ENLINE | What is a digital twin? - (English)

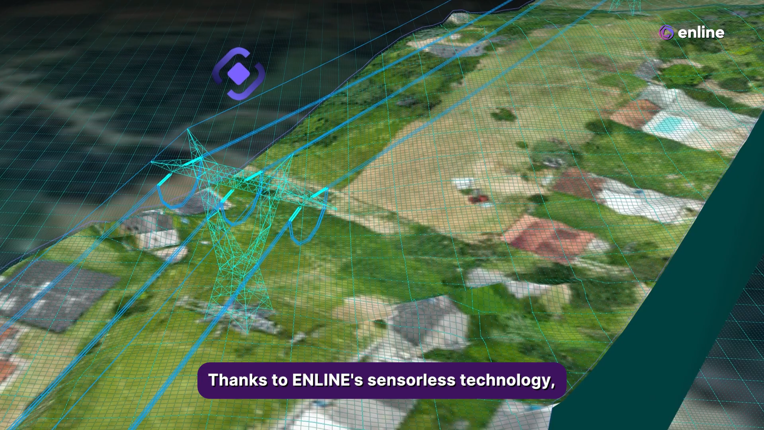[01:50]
Thanks to Enline's sensorless technology, we don't need to add any additional hardware.